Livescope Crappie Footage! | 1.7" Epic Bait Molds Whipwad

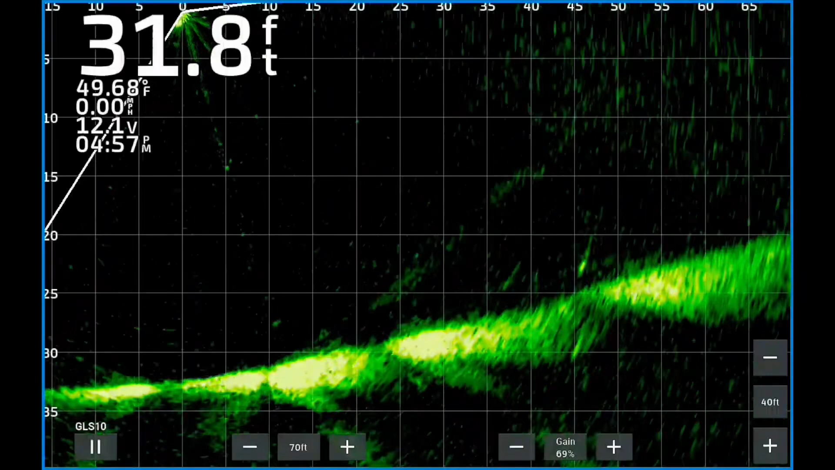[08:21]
On screen: depth 31.8 ft, water 49.68°F, speed 0.00 mph
All right, that last little clip you just saw, little largy hanging out on the bottom.